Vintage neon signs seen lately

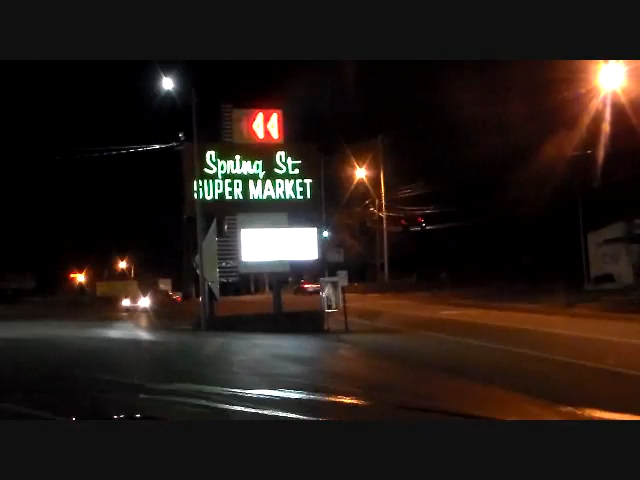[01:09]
And you know what, you never see anything like this in Huntsville.
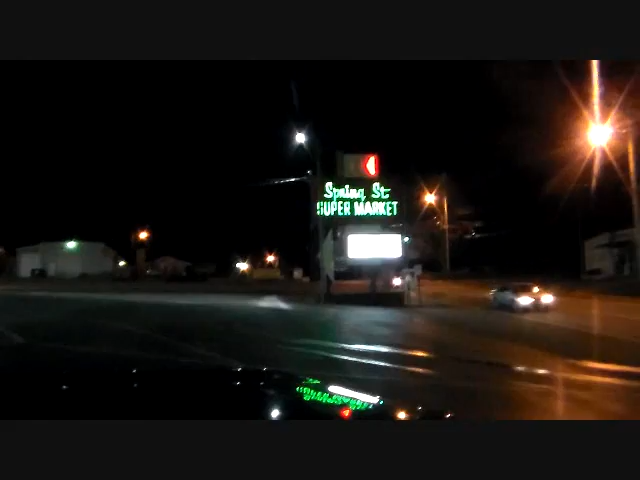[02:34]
All right, here's another one. This is a gondola pizza and pasta.